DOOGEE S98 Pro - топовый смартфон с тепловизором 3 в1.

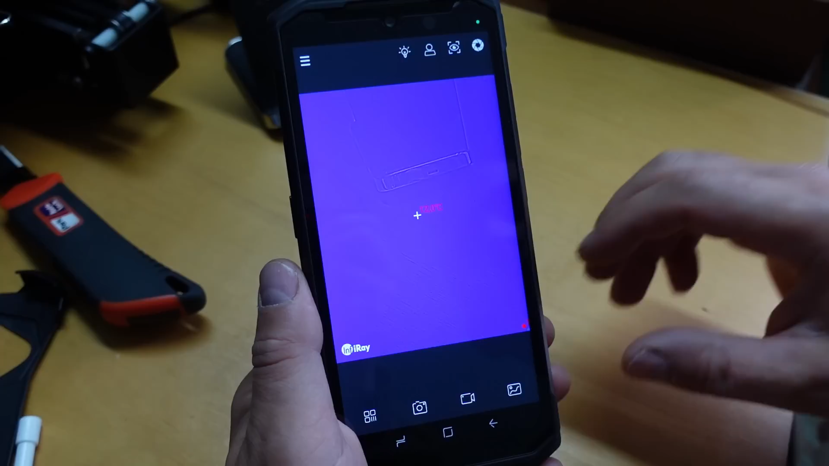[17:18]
Тут он улучшенный тепловизор. Сразу же его надо будет откалибровать.
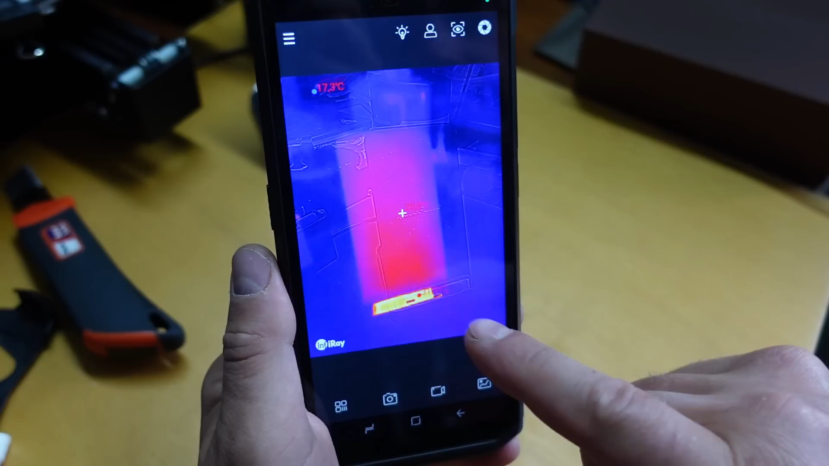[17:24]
Видите, у нас картинка с образами не совмещается.
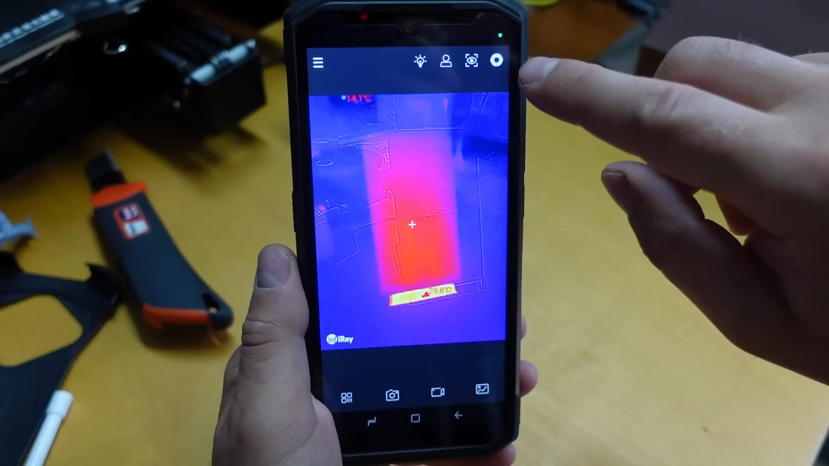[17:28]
Ой, я отставить не сюда нажал. Заходим сюда.
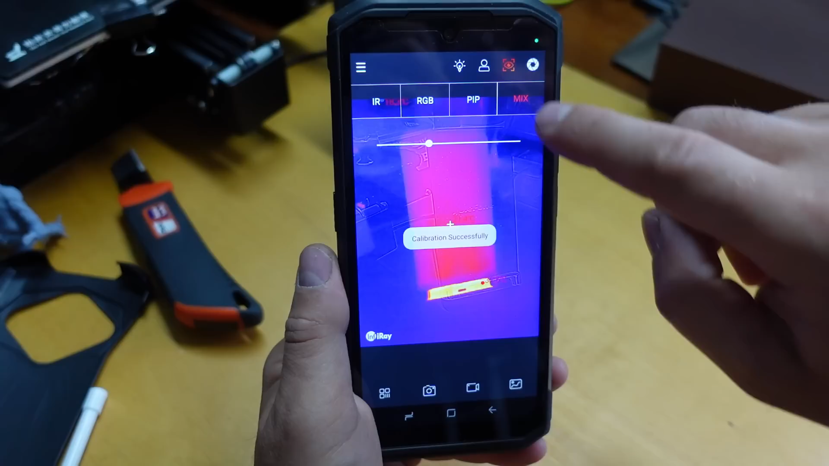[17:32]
Здесь у нас можно микс сделать, чтобы было. Здесь можно сделать, вот видите, посмотреть, где эта сама станция у нас.
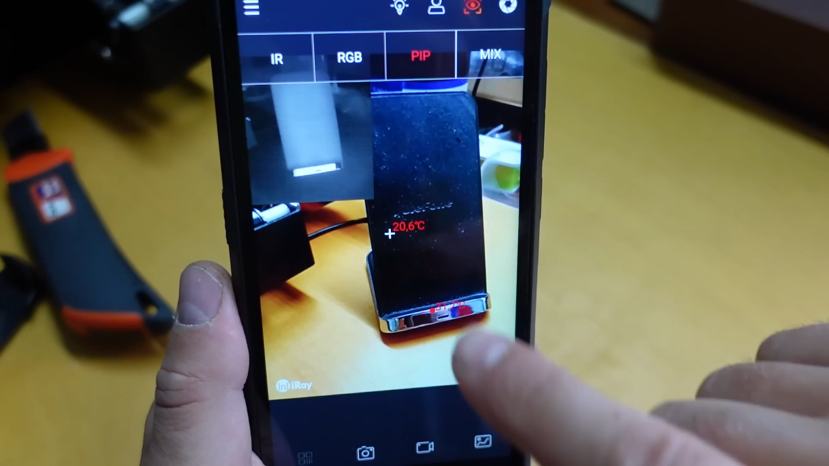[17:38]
On screen: spot 20.6°C
RGB просто. И подсветочку.
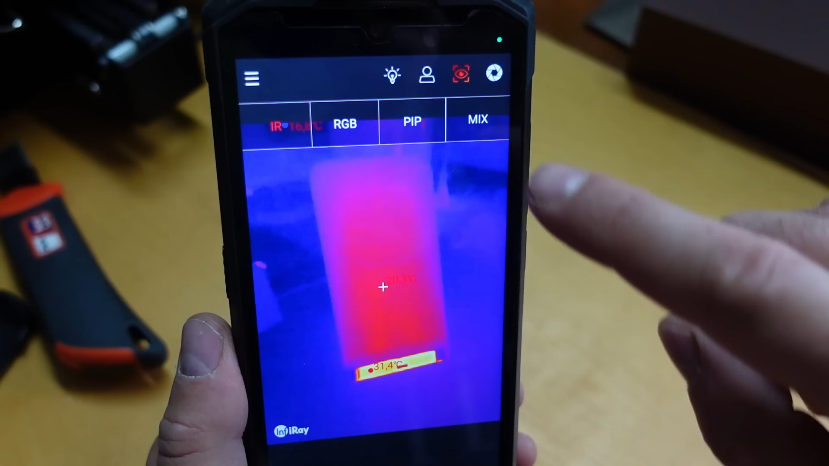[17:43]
У нас микс. Но у нас, видите, смещено микс с этим.
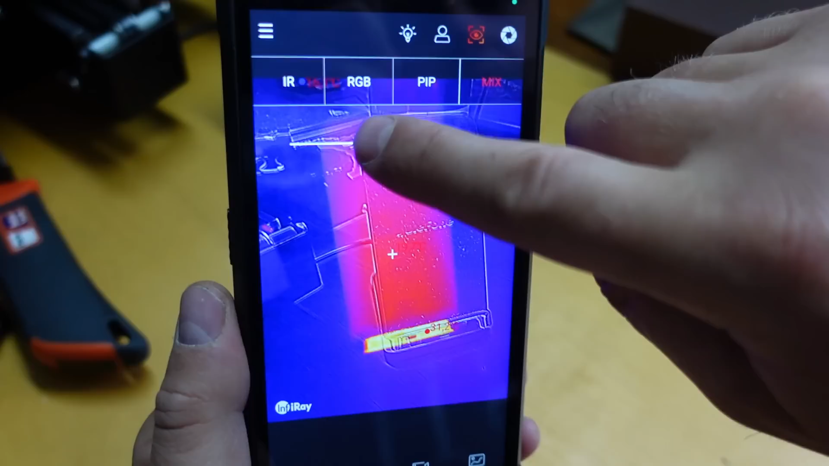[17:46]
Вот этот ползунок берете и совмещаете. Если вам надо, чтобы было вот так.
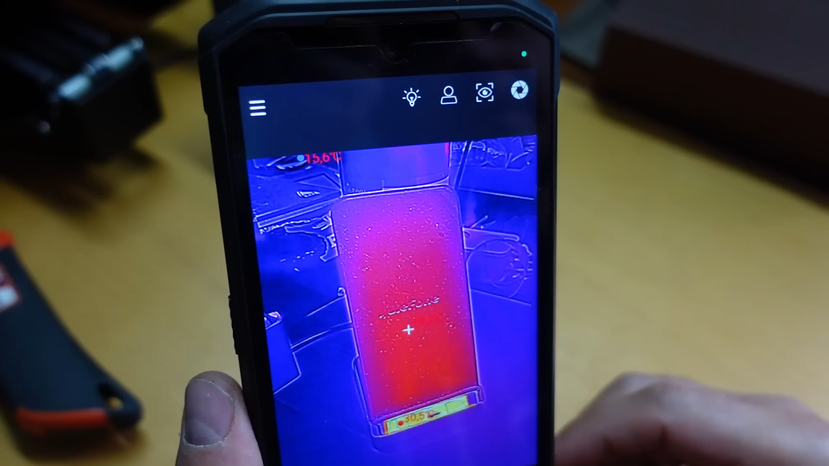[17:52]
Дальше смотрите, у меня сейчас паяльная станция включена. Опять же, видите, тут немножко несовпадение.
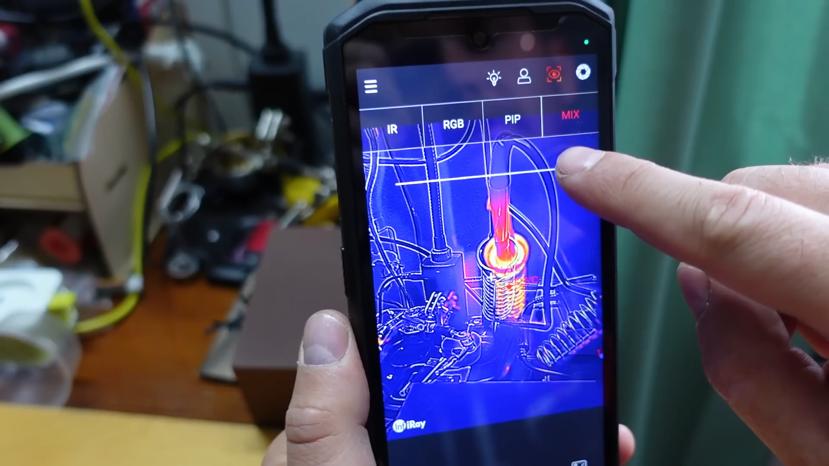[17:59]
Мы сейчас его подкорректируем вот так.
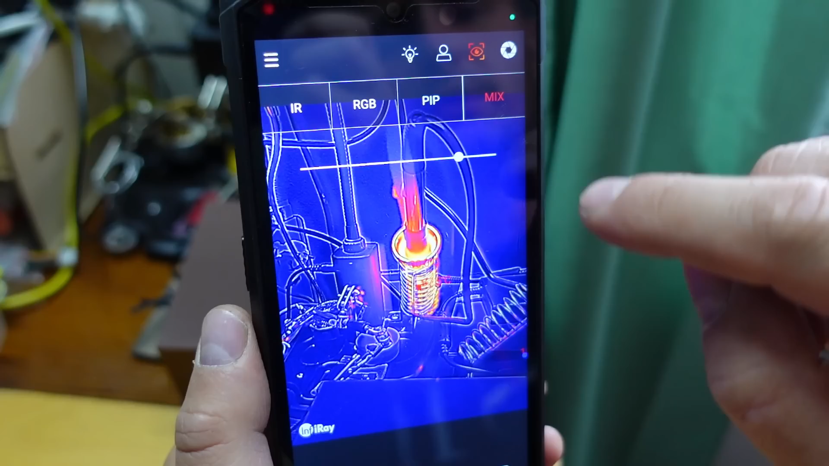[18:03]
Но мне миксом, я не знаю, я не люблю пользоваться миксом. Почему?
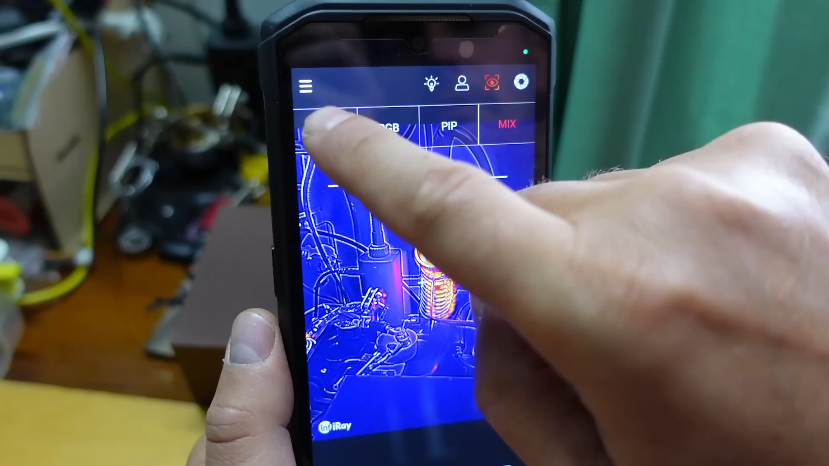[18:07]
Я люблю сразу же тепловизор один оставил. И вот.
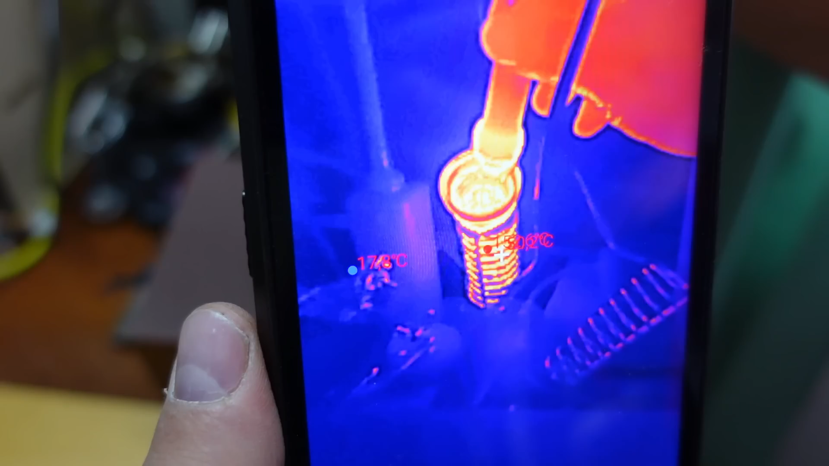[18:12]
Сейчас паяльник нагретый у нас. До очень сильной температуры.
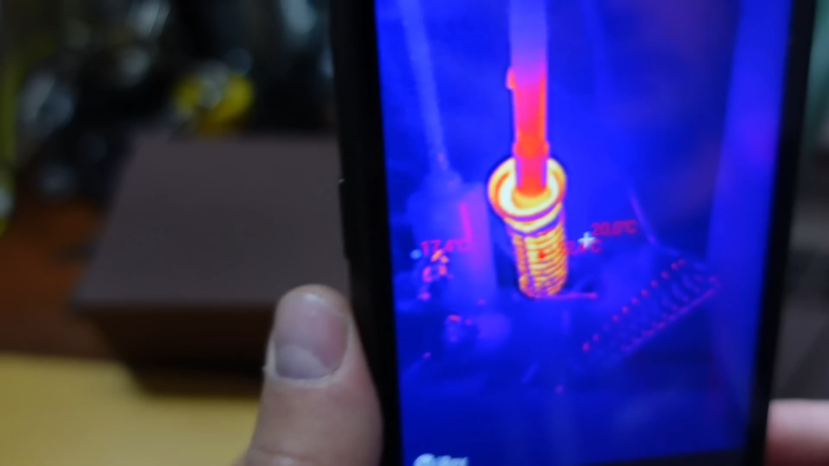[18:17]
Дальше, если мы перейдем к окну, видим стабилизатор у нас.
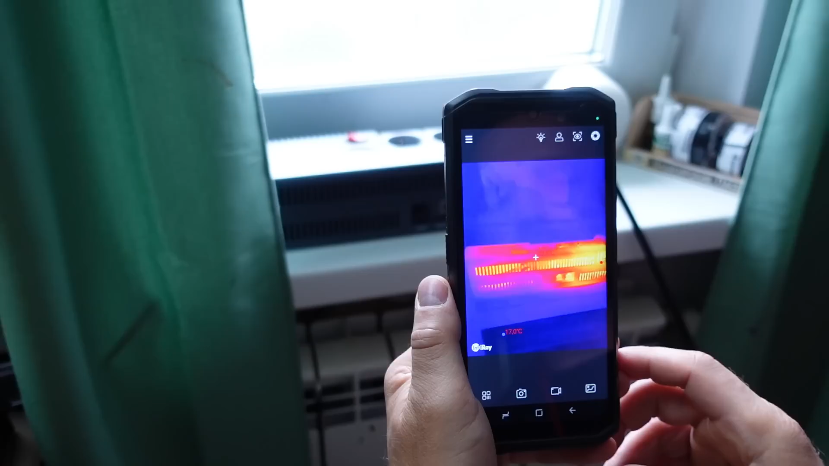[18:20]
Стабилизатор тоже стоит.
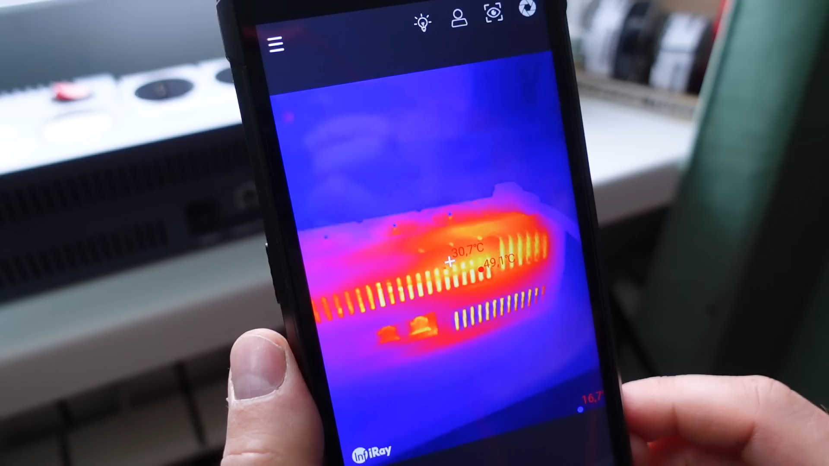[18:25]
Видно. Но можете, опять же, если хотите, на микс перевести.
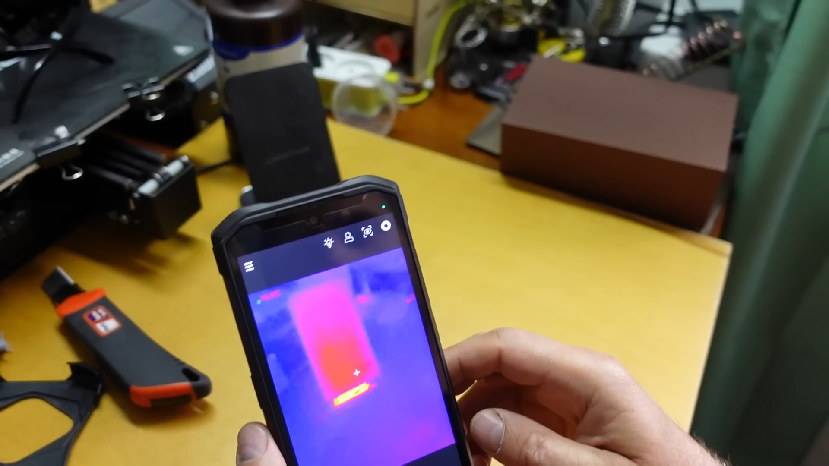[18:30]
Да, вот здесь смотрите, сейчас я вам покажу.
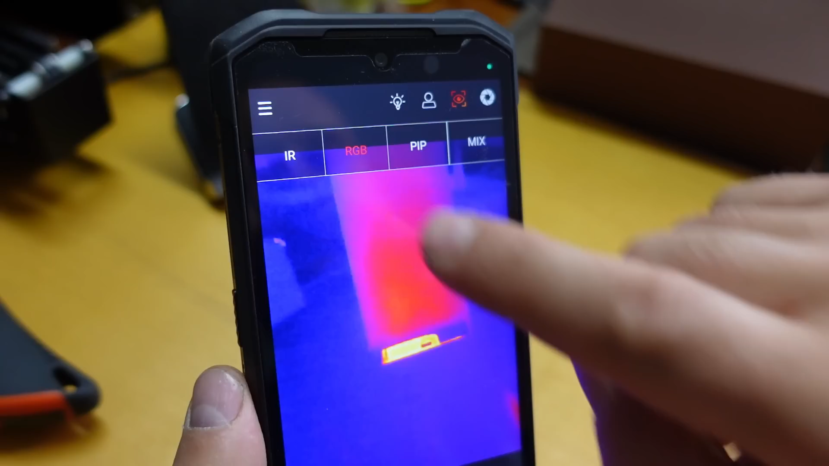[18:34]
RGB. Вот здесь у нас идет, видите, хром.